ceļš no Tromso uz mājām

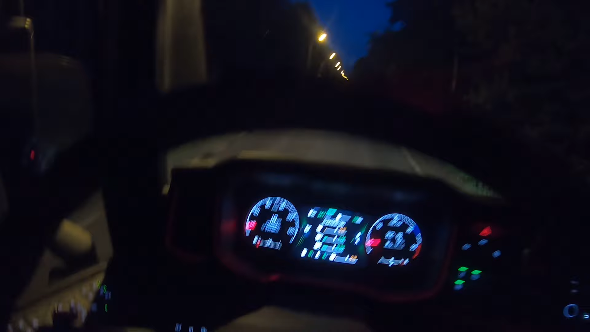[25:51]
Ar kādu var pabraukt pa jūglusielu. Ar smago mašīnu. Un es te neiešu lausu tehniku.
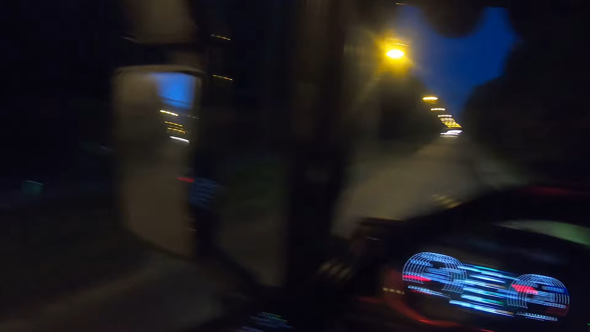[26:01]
Tagad jau ir pēc 11. Bet jau ir rindiņai iz manis. Bet nu neko darīt. Es te netīsos plēst savu mašīnu. Tādas bedres vienkārši. Tādas bedres vienkārši. Drausmas. Tā mēs te braucam ar 20 km stundā. Jāteik, ka man ir līdz rencēni ielija. Palikušas man ir. 10. Nevar jau normāli uzņemt. Jau visu laiku kratās. 10 minūtes.
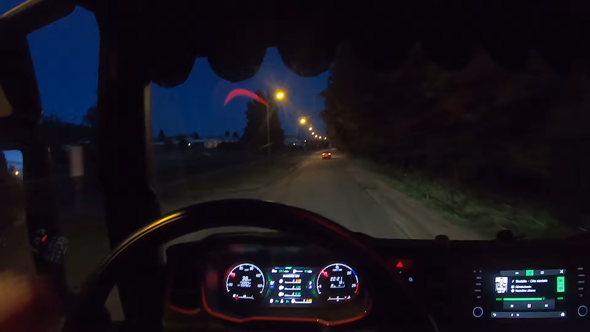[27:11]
Jūt jau protams. Bet netikt rāki. Nav glužas 20 km jābrauc. Bet nu mazāk jūt. Kāpēc šo ielu netejas nav nejausmas. Jo viņi ir vienkārši drausmīgi. Viena minūte. Bet jābrauc. Man ir vēl kādas 3 minūtes. Vai man dieniņ.
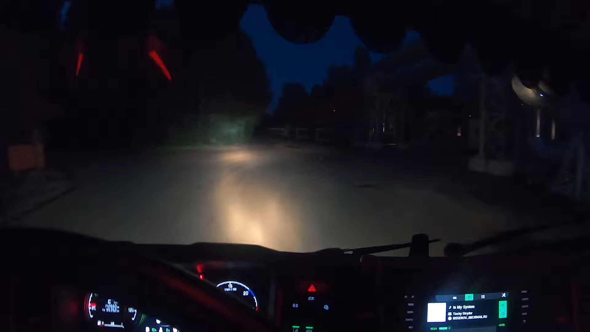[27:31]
Nu kā tad tā. Nu kā tad tā. Piebraucamais ceļš protams ir dievīgs.
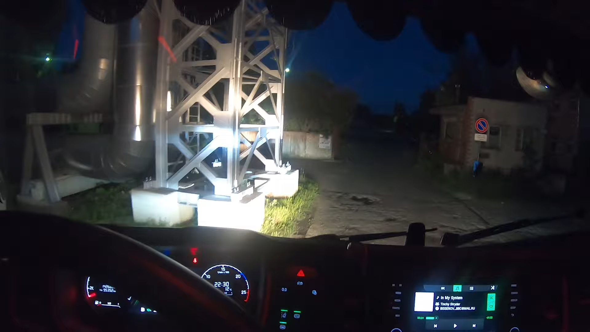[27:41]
Un no šeienes sākas bardaks reāli. No šeienes jau sākas bardaks.
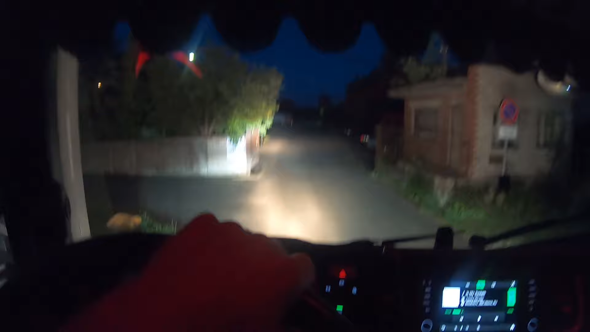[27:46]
Vai tad tiešām grūti aizbērt bedres. Krutie uzņēmēji ar savām noliktavām.
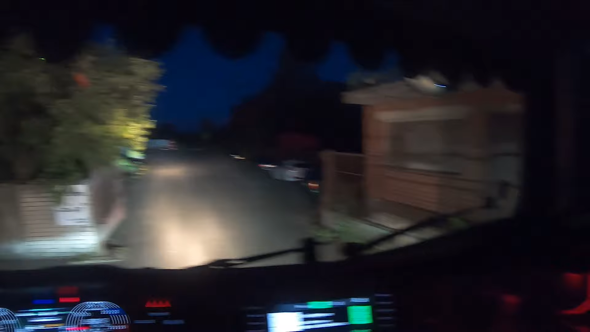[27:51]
Viņiem. Viņiem. Tur bija riktīga bedres pēc piekabas. Jūtu. Es kā lainu braucu. Bet tāpat jūtu. Tāpēc piekabī pakaļēji stilts nepārāk labi iegūlās. Tāpēc piekabas.